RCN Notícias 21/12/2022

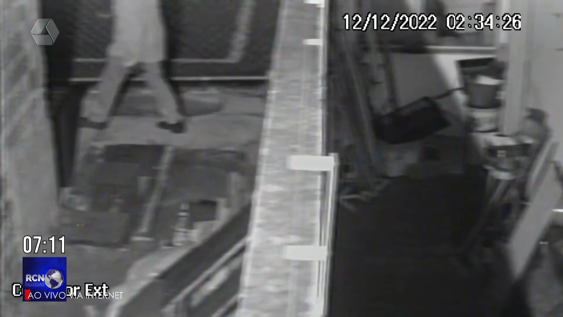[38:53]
né, da Egide Tomé, aqui do Vila Nova, aqui perto do Alvorada. Olha, esse homem, ele roubou uma bicicleta aqui. Ele também roubou uma mulher a uma hora da tarde. Ele levou o celular, ele levou dinheiro, ele levou joias. Nós estamos aqui, ó, na arena, né, numa arena, né, Arena Mariana, que é um campo sintético aqui em Traslagoas. Vou até pedir aqui pro Ed mostrar aqui. A gente tá bem aqui na frente aqui.